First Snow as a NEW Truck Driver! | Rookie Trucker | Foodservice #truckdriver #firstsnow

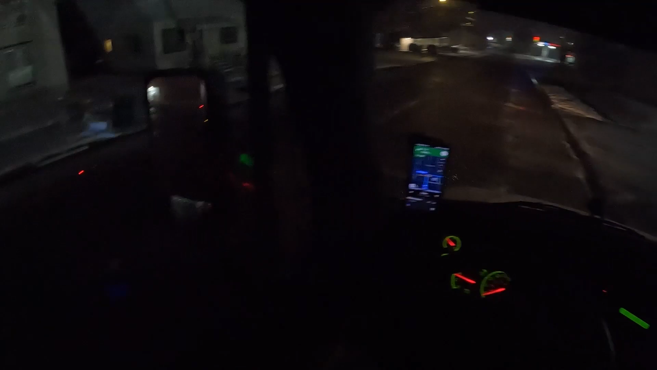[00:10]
oh good morning ladies and gentlemen welcome back to another video welcome back to another food service trucking vlog um as you guys you may or may not be able to see this it's dark now it's about it's
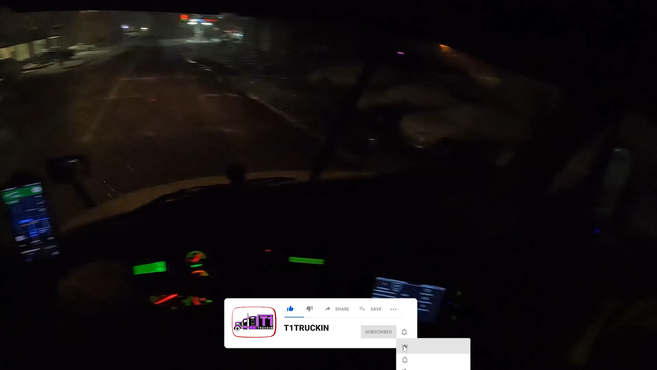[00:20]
6 20 in the morning some reason it's still dark winter is here boys and girls winter is here uh we've got some snow flying today and
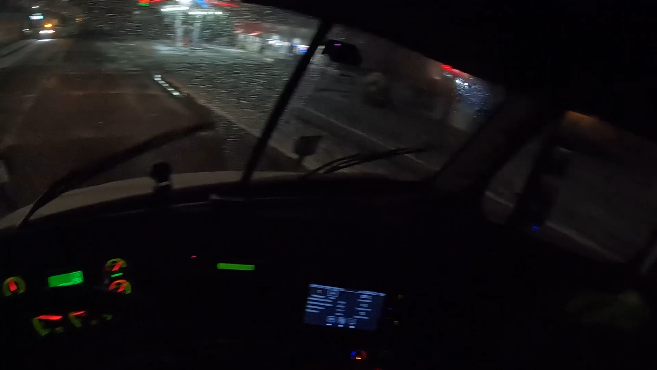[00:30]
salt trucks have already been out snow plow right there coming out and uh this is my very very first time ever driving a semi truck in winter conditions so i figured i would share the experience with everybody here on youtube uh because it's kind of been a little bit sketchy i was kind of not looking forward to driving that road this uh u.s like yeah i think it's a us highway 34 that
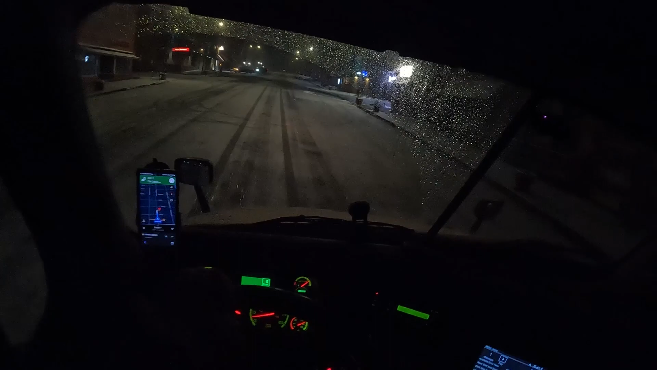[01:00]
goes from council bluffs iowa to corning iowa and uh yeah i uh pretty much the whole time i started i've been just kind of thinking you know why that's probably not going to be very fun in the winter and uh yeah there's a few slick spots a few black ice patches and uh it was just a slow and steady you know time
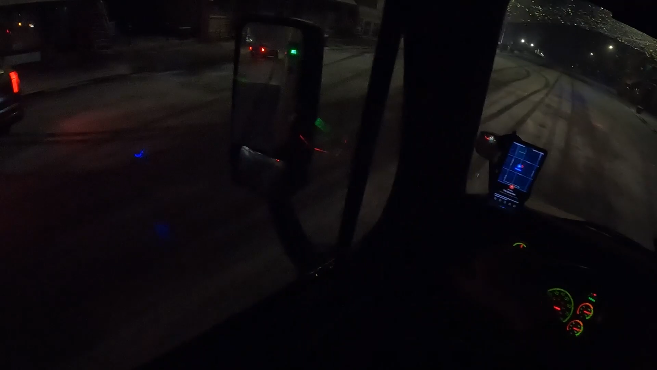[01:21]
to uh you know drive through there but yeah this is uh this is the first snowfall that i've experienced this year and first one in a semi truck so i figured you know what we're gonna record this and uh yeah i wanted to record earlier but i didn't just because of the fact that uh you know it was kind of a little bit sketchy but i'm gonna get out and i'm gonna check down here and see if there's anybody